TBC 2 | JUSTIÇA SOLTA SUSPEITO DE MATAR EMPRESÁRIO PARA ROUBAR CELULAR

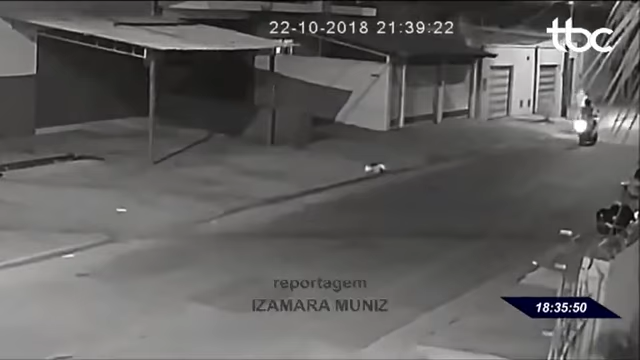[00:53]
A morte de Wendel aconteceu no dia 22 de outubro de 2018, por volta das 9 da noite, na rua Santa Rosa, na cidade Jardim, em Goiânia. Na câmera de circuito externo é possível ver Lucas Alves da Silva,
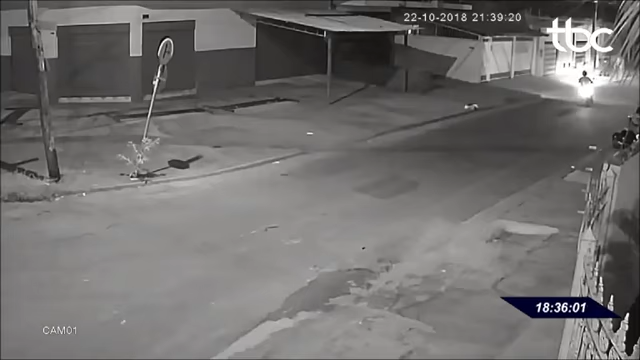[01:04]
de 24 anos, abordando a vítima Wendel Marcos. No momento da ação, Lucas pede o celular para o Wendel e logo em seguida atira contra ele.
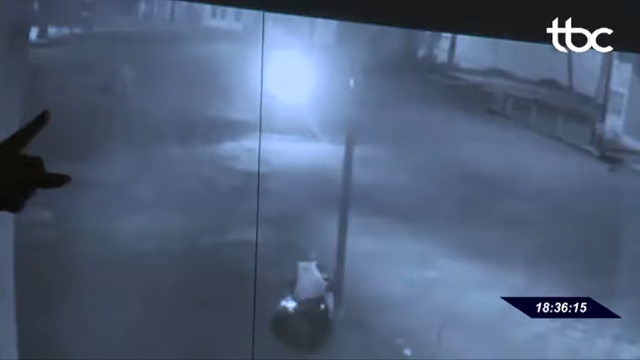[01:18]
O Wendel tenta correr para o outro lado da rua, mas acaba caindo no chão já sem vida.
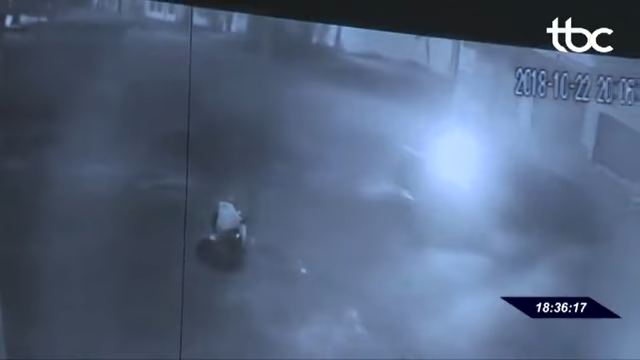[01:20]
Lucas também é indiciado por vários outros crimes de roubo.